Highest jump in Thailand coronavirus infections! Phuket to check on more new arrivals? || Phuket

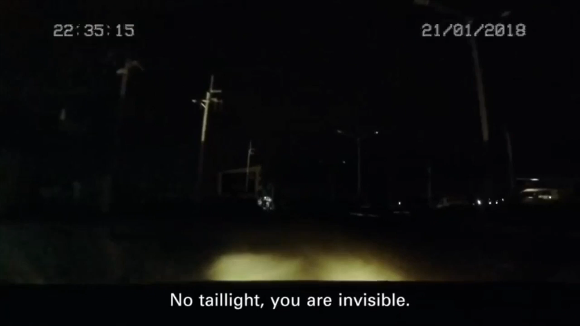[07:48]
ๆไม่มีไฟท้ายก็เหมือนไม่มีคุณอยู่บนถนน